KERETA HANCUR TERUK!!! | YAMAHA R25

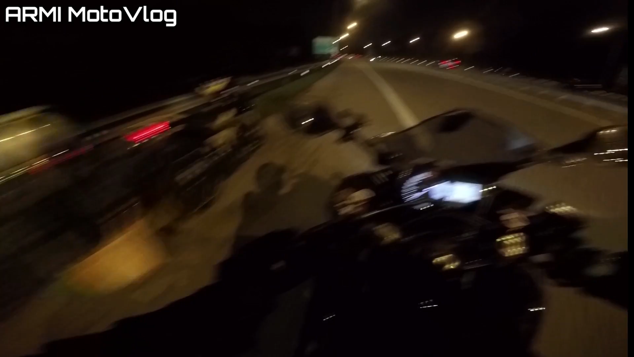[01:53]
Ha, korang nampak apa abang tu buat? Dia bungkus kasut dia dengan plastik. Salah satu cara untuk mengelakkan kasut basah ha. Walaupun tak berapa efektif tapi okey kot.
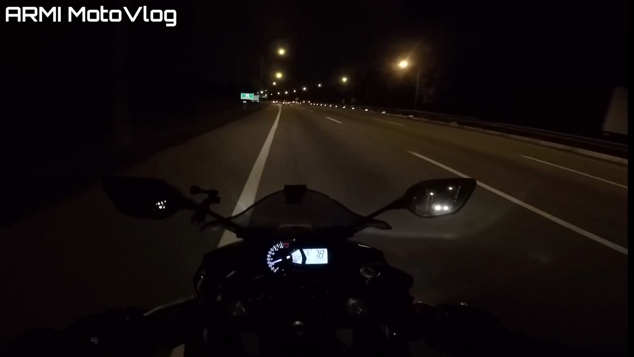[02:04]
Sebenarnya ada je jual dekat Lazada kalau korang rajin godek-godek kan. Ada je jual baju hujan untuk kasut, baju hujan untuk kasut eh. Aku pun ada benda tu dan sangat-sangat efektif lah kalau nak melindungi kasut daripada basah. Kalau korang sayang kan kasut korang. Wah, banyaknya kereta.